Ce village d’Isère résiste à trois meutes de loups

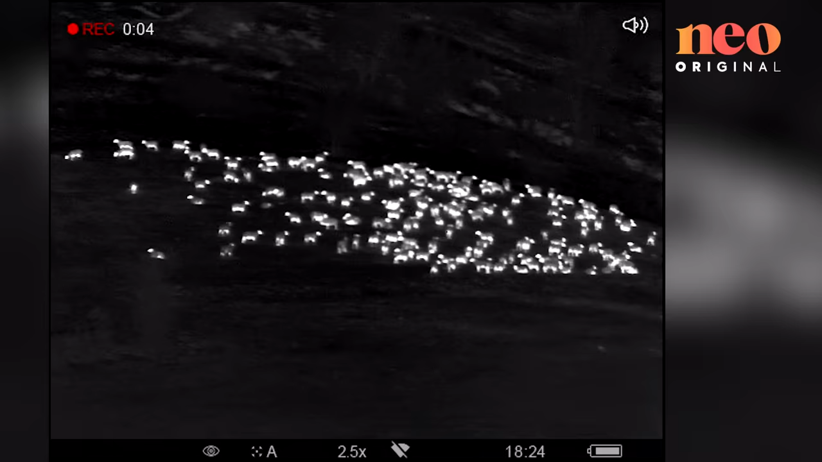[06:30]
S'il rentre dans le troupeau, après, c'est trop tard. Non, on n'a pas beaucoup de temps pour agir.
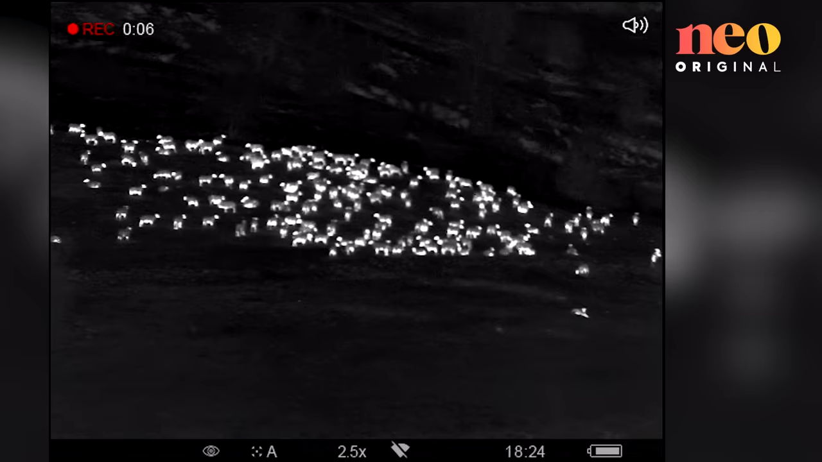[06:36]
Avoir des bêtes, ils vont s'expercer de partout dans la nature.
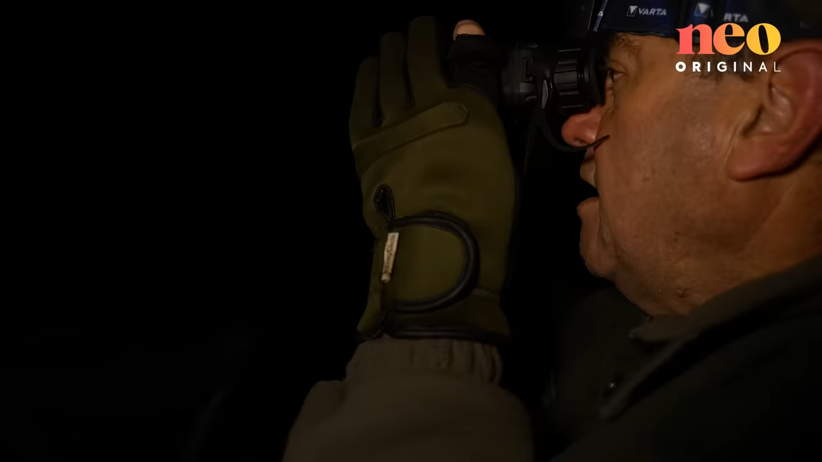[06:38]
Et s'il y a d'autres loups, on va avoir une prédation significative.
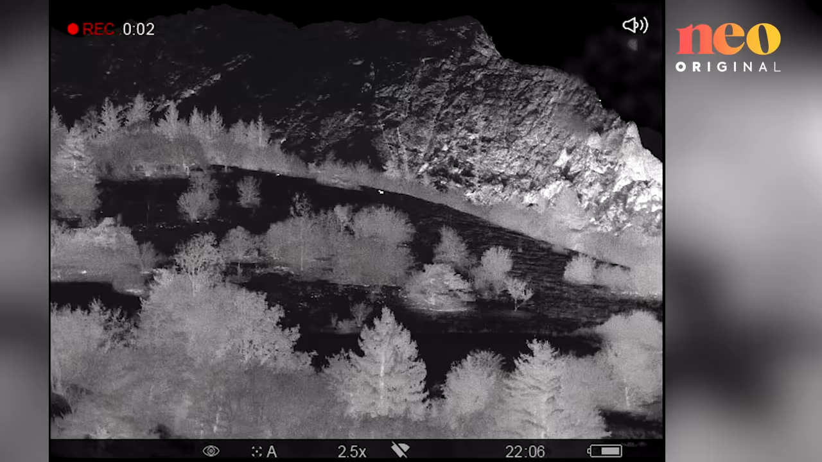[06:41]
Bon, regarde, en face, à 600 mètres, à peu près, à un autre mètre, c'est une que nous.
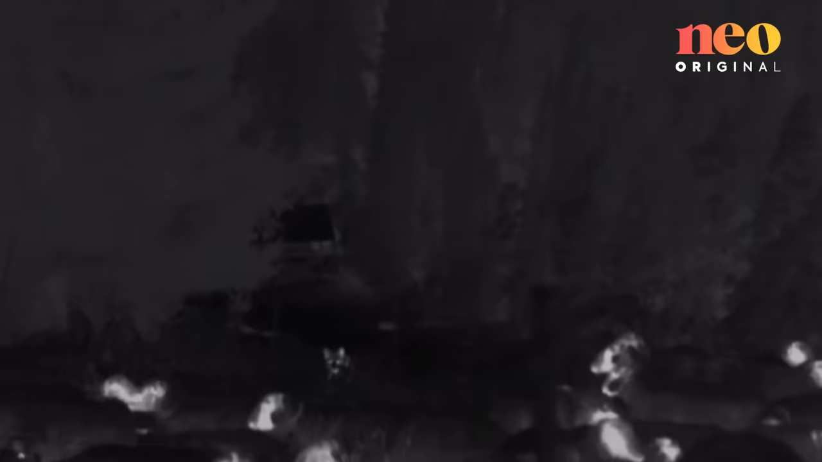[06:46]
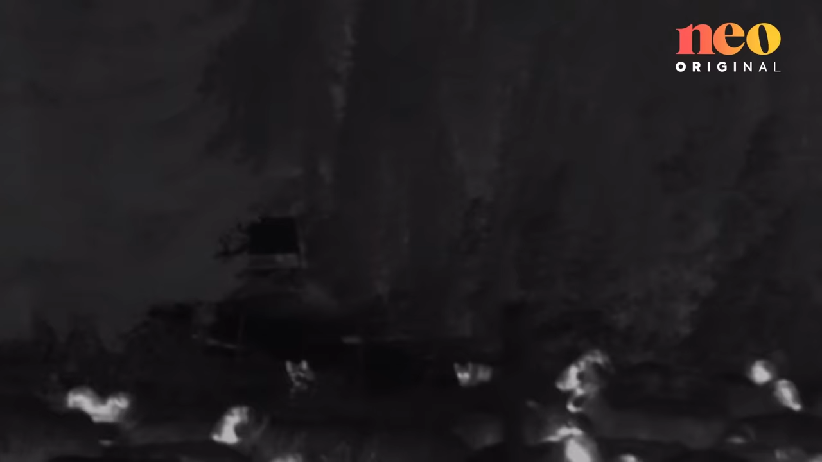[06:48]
Après plusieurs heures d'observation, le loup-veutier a repéré une meute qui s'apprêtait à attaquer le troupeau.
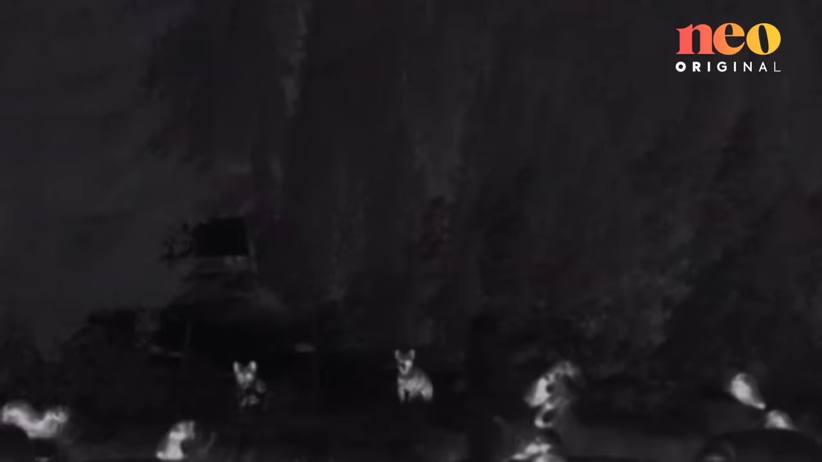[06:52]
Alors qu'il armait son fusil, les patous ont vaillamment chargé les loups et sont parvenus à les repousser dans la forêt.